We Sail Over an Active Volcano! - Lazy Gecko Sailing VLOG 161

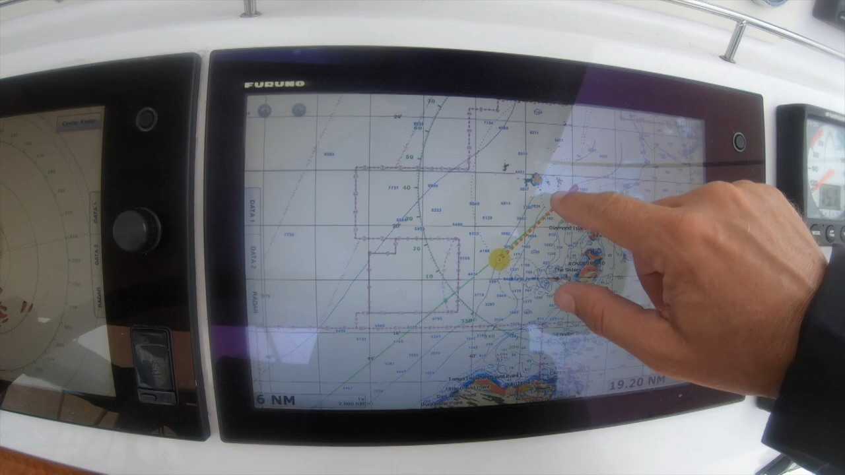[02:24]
passed us that's the heaviest part it's still raining here but you can see and i can also acquire it so i can just click on it acquire it now
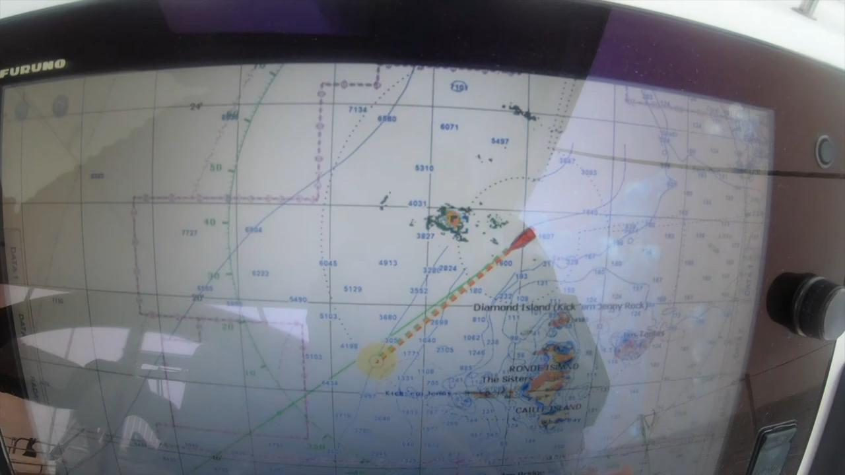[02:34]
the shark plotter's tracking it and after a minute or so it will tell me how fast it's going what direction it's
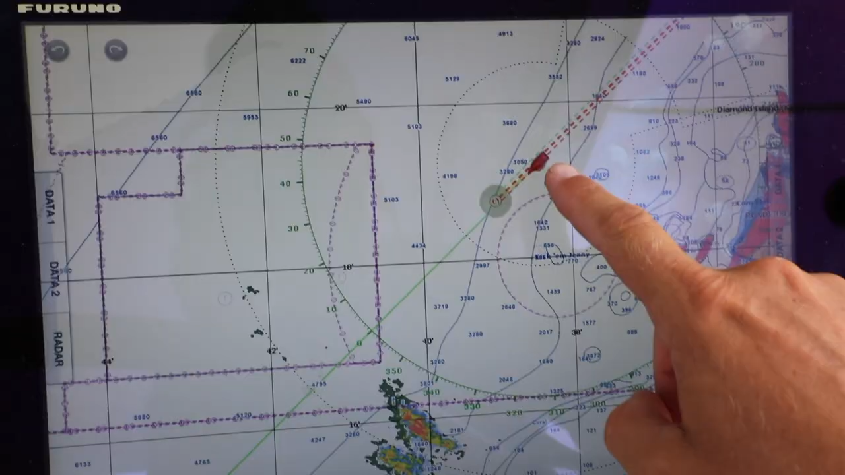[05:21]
coming down right here that's the exclusion zone around kick em jenny the
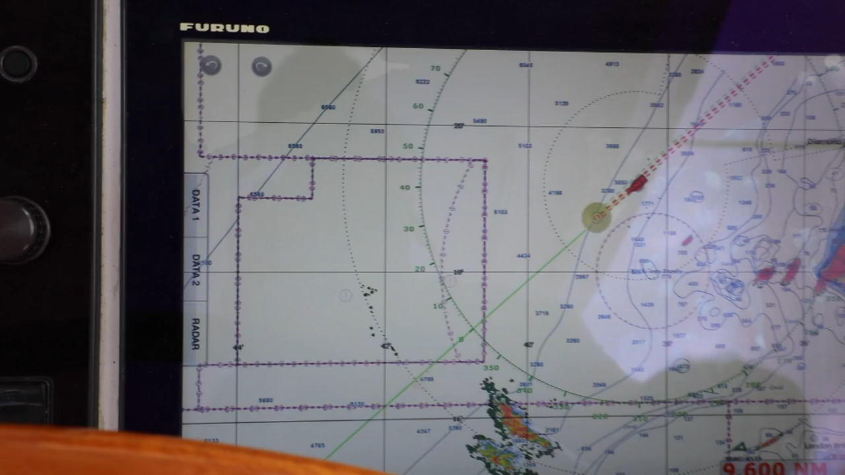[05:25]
underwater volcano a little squall down here but we're cruising down the outside
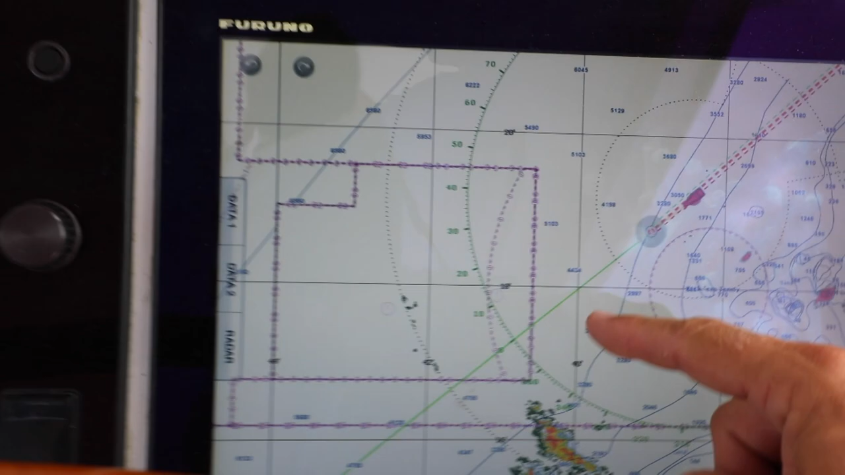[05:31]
and we will be going along the side of uh